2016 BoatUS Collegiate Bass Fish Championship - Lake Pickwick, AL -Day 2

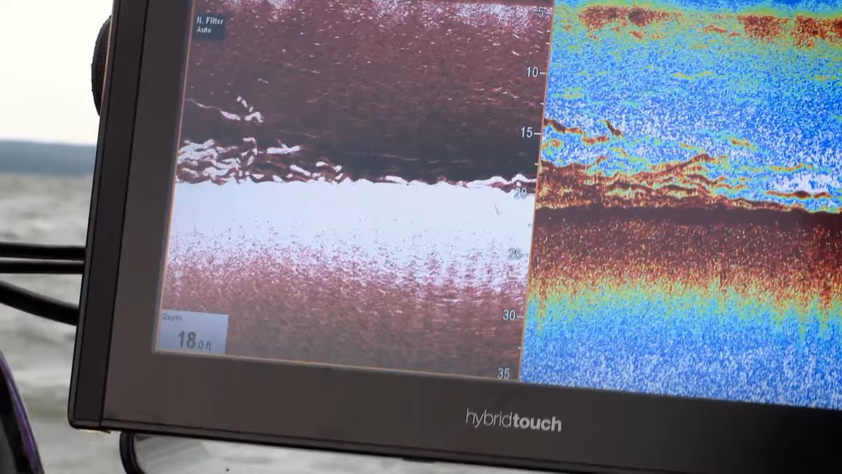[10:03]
then I'd feel really confident going into the end of the day at least. Yeah, all right, school's that way.